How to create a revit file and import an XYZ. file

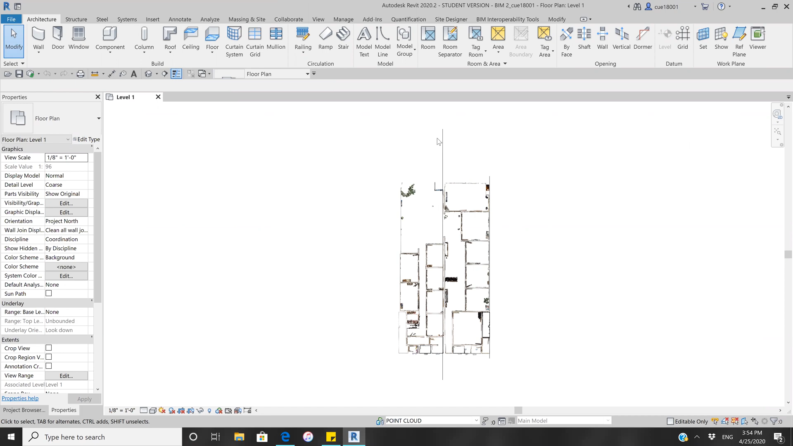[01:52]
After you import your XYZ file it will show something like this.
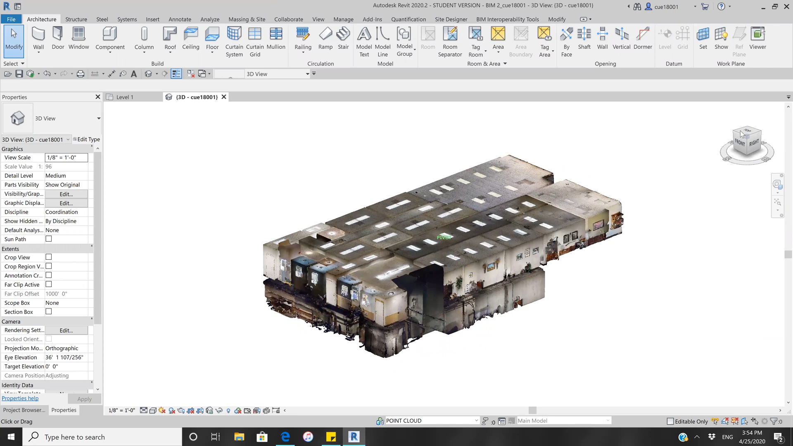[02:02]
You can view the first and second floor on your 3D house and that is how you will start a
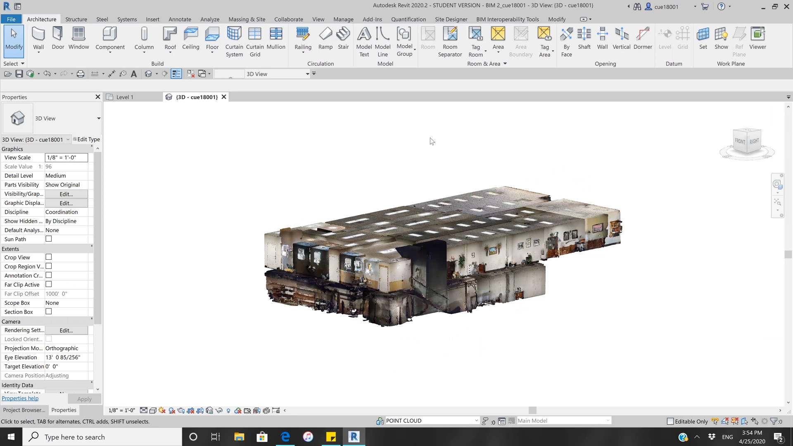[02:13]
new row of file and importing an XYZ file.